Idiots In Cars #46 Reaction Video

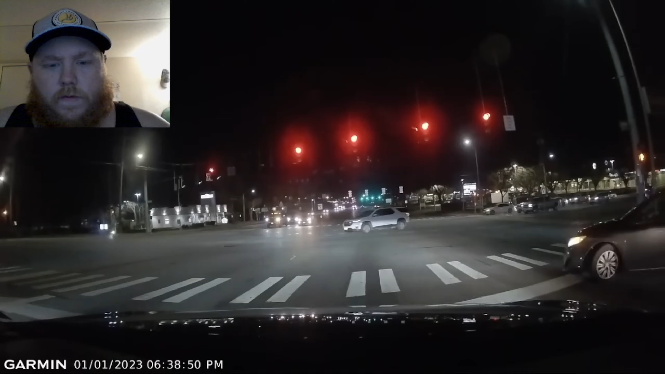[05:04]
what the fuck is this guy what the fuck is that who got beeped at it's definitely who got beeped at